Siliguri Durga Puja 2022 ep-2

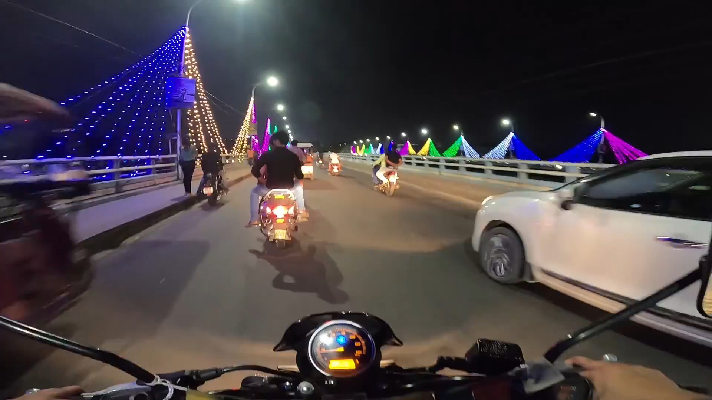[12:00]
आज जुन चाहिँ दुर्गा पूजामा घुम्न आएको थियौँ सिलगढी है 10:33 म यो आनन्द ब्रिजमै छु सायद आज यहाँनिर हाम्रो बसाइ हुन्छ र आज जुन